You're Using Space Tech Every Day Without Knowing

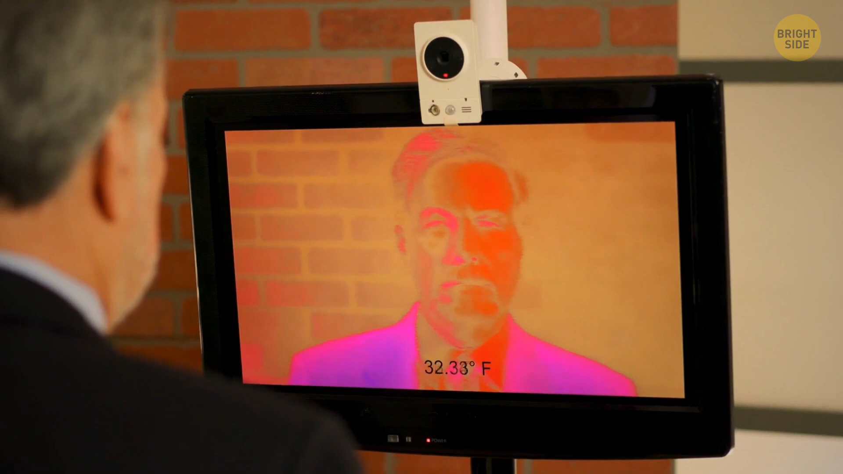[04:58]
On screen: spot 32.33°F
It's used for many purposes, from monitoring hotspot temperatures in mechanical and electrical systems to checking the temperature of visitors in public spaces.